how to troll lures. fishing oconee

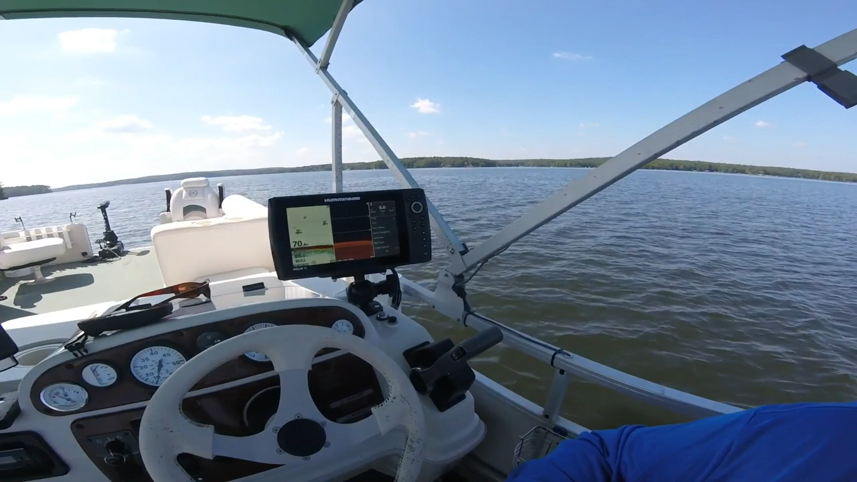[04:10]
It's not on the boat now, but here's the Hummingbird Helix 10. My Lowrance Hook 9, I use the Navionics. I've got the Lake Master on the Hummingbird.
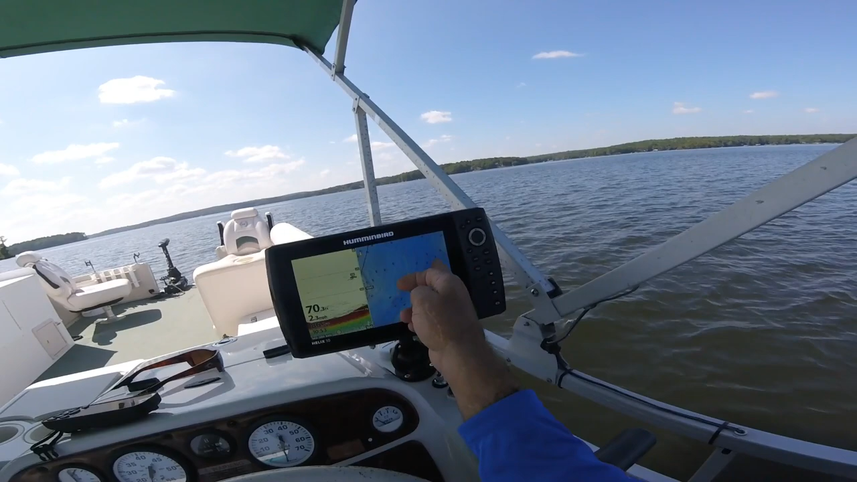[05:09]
You can see the river somewhat, but you see how pronounced, defined that is? That's why I like the Navionics. Trolling speed, when you get up into the 3.5 mile an hour, you got to figure the fish out.